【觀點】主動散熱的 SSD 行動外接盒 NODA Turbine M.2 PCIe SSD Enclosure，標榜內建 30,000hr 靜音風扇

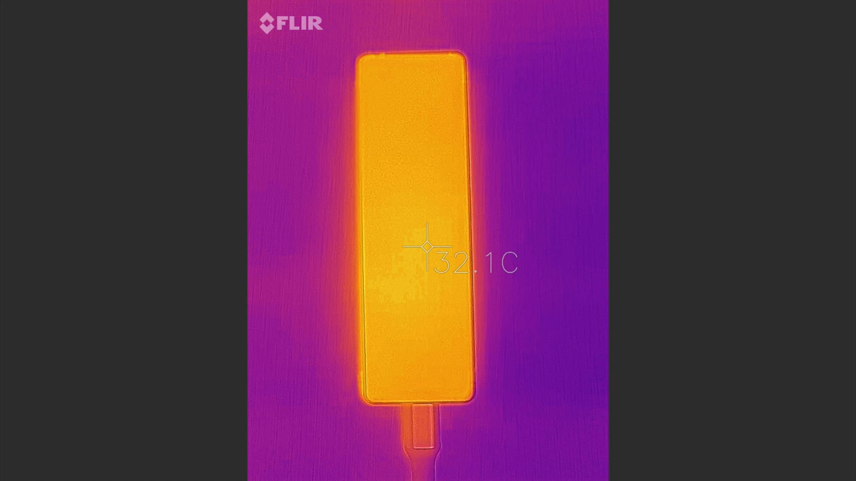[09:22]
跑测试以AZIA来测速档案大小是16GB然后让它跑连续不间断的读写然后这样跑30分钟一开始温度大概在32度左右后来它慢慢陆续就升到42、
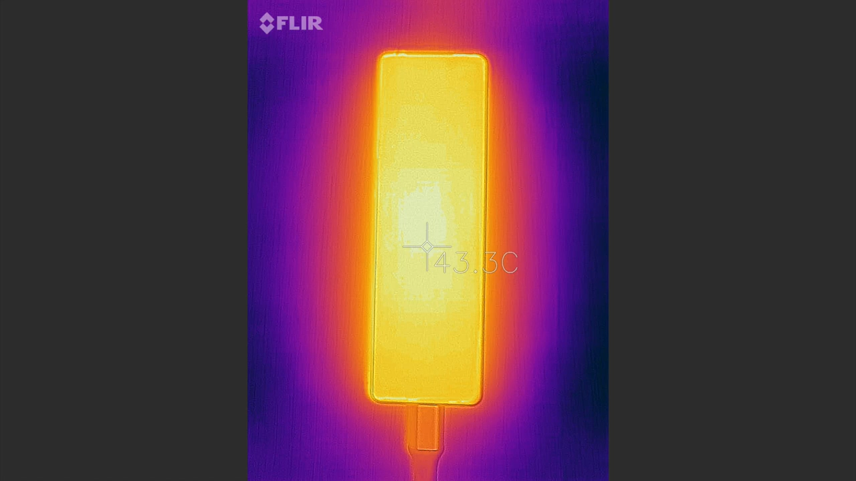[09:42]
On screen: spot 43.3°C
43度左右不过差不多到这里它就不会再往上了相较其他散热做工做的比较好的USB、SSD、外接盒不过是没有风扇的话通常温度在45到50度之间所以Turbine有风扇温度还是比较低的温度不比别人高速